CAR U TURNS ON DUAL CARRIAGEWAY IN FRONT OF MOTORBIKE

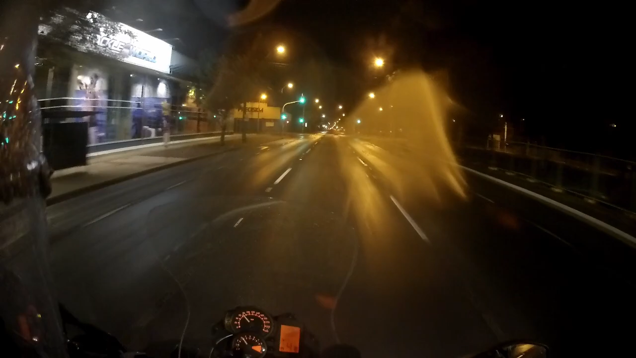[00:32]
Dual carriageway. Three lanes going one way and they want to spin around and do U-turns.